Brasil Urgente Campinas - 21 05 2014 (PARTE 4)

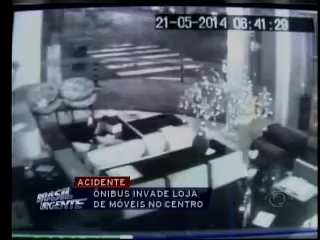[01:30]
E me parece que foi o que aconteceu nesse caso aí, em que a gente mostra o flagrante para você da câmera de vigilância dessa loja. Destruiu tudo, hein? Destruiu tudo. E o risco, rapaz, de uma coluna do prédio desabar ali numa batida dessa,